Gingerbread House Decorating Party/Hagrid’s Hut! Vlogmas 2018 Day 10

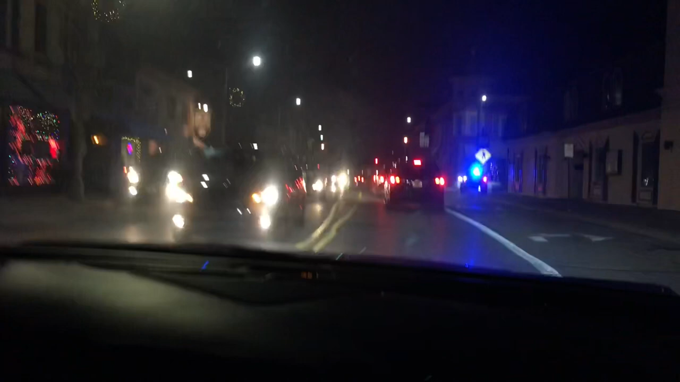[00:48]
who you will remember was where we did our jack-o'-lanterns.
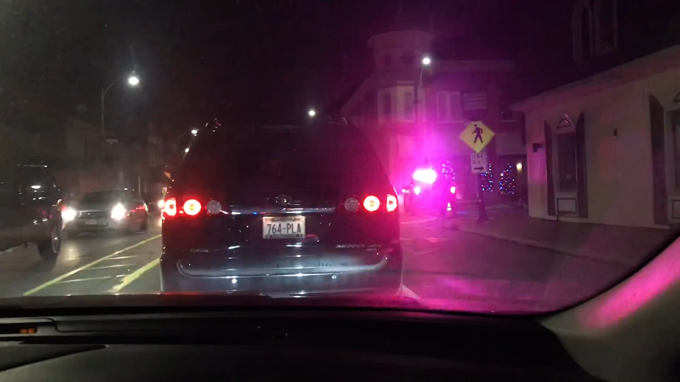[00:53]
So I will be recording that, but I'm going to try to get some video of some of the floats or anything we could see if there's anything out.